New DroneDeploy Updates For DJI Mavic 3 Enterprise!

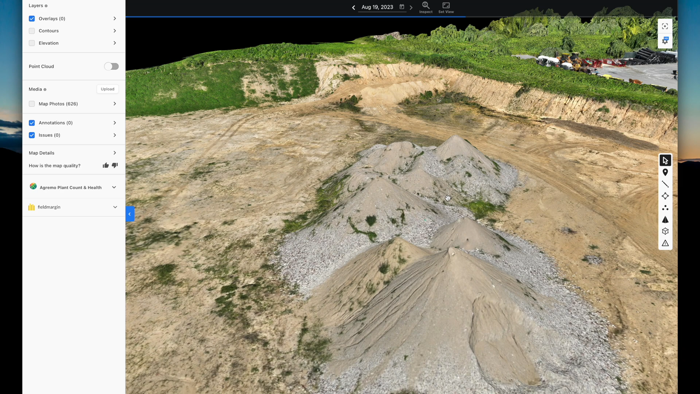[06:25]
The Mavic 3's camera is just so good, too. Like, the quality, resolution, and color of this map and model looks so good.
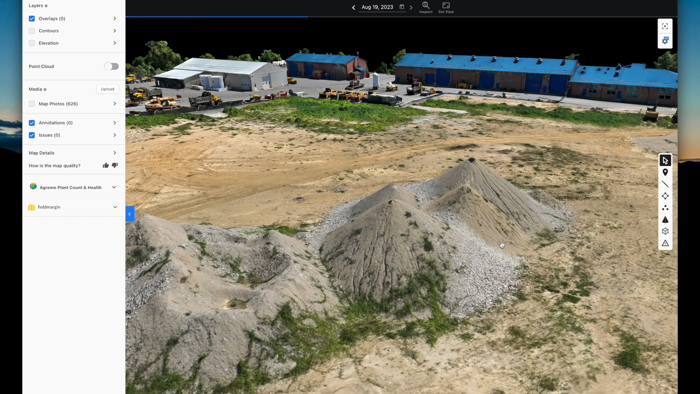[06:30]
The 20 megapixel four-thirds sensor really gives you some of the best results that I've seen from any drone that I've made maps with.
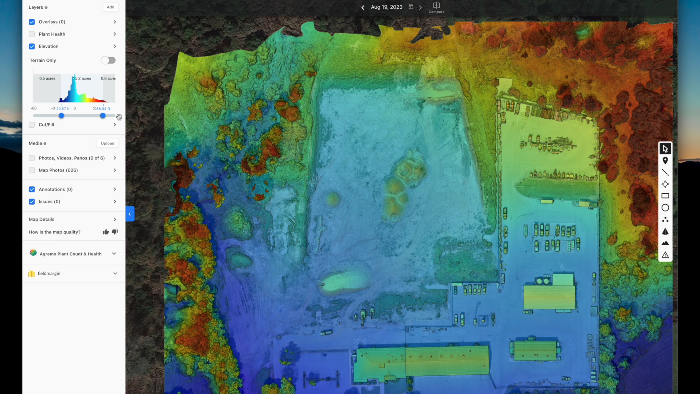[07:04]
I could even use Drone Deploy's built-in tools to see how the grade of the site has changed using the elevation tool if one of the objectives of the project was to flatten the land or maybe even build certain areas up. I could even take measurements of the piles of material on the site to evaluate how much inventory I have,